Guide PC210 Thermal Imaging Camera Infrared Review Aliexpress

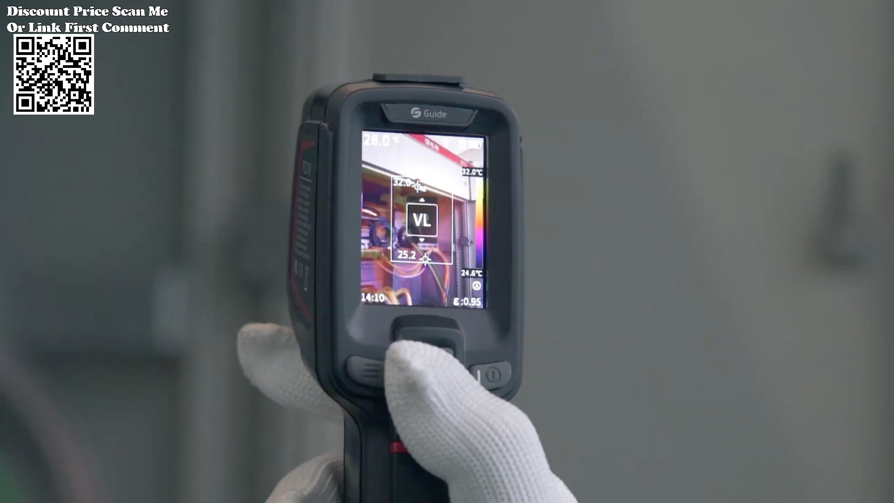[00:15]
On screen: scale bottom 24.6°C
The PC-210 Thermal Imaging Camera represents a cutting-edge solution for professionals engaged in electronic repair,
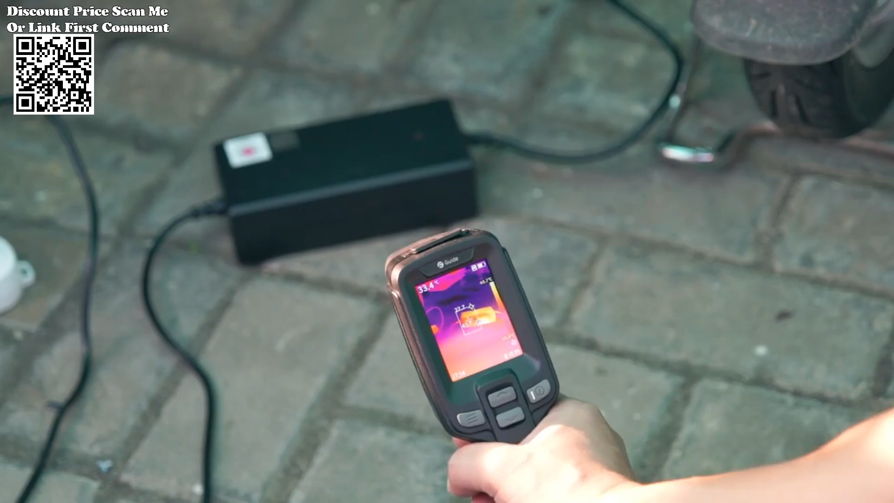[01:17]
The PC-210 Thermal Imaging Camera stands out as a powerful tool for detecting thermal irregularities and anomalies.
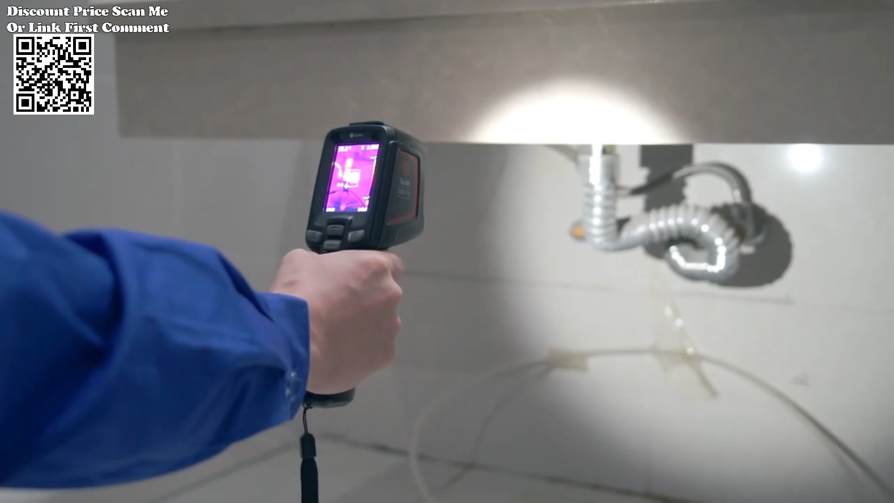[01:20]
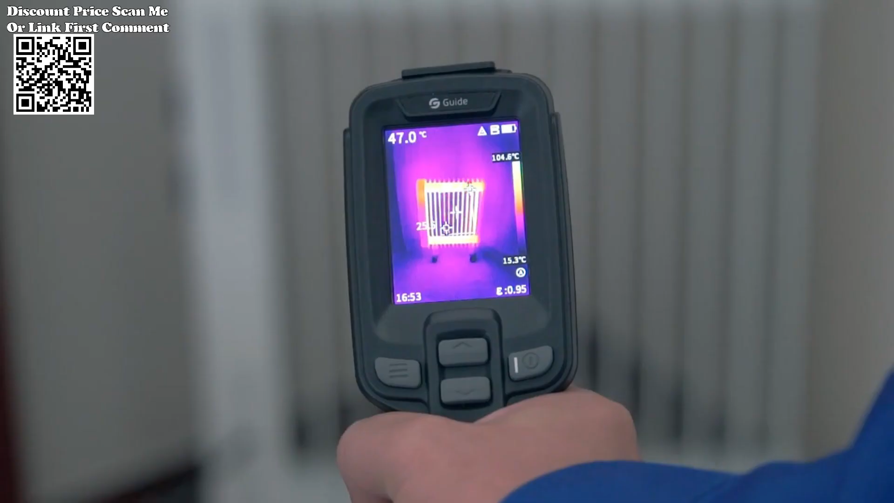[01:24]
On screen: spot 47.0°C, scale bottom 15.3°C
Equipped with a high-resolution 256x192 infrared module, this thermal imager delivers exceptional imaging quality,
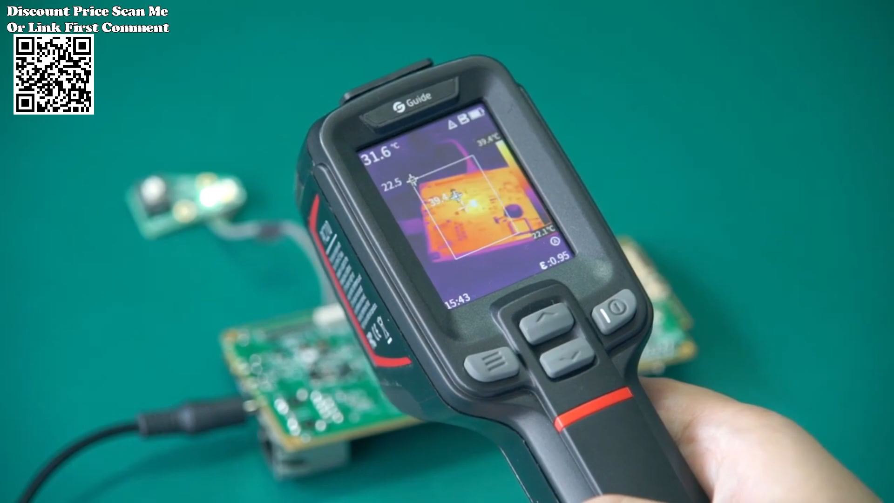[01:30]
enabling precise temperature measurements and accurate analysis.